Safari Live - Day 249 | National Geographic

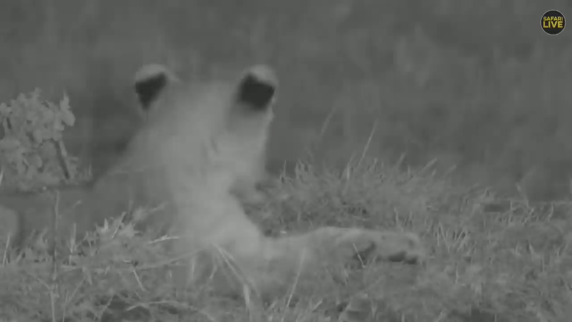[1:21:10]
Alrighty, good to hear Hosanna, the chief of Juma. We got now the sausage tree pride and the two new additions in the pride here. But actually, apart from these two, there's another pair of two younger ones. So these old ones here, we got, see, they're about 3 months old, but there's another pair of two new cubs, and most likely one of these is their mother.
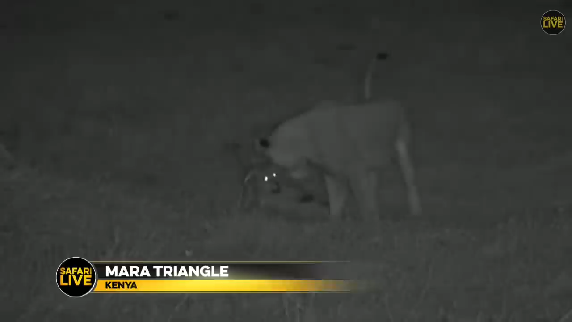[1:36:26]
Now the temperatures have really cooled down. Oops, that's a very good jump, and she just landed on the back of the mother. Very playful cubbies here. They're enjoying the rain as much as I am not, but luckily I am inside the car and part of my canvas are rolled down.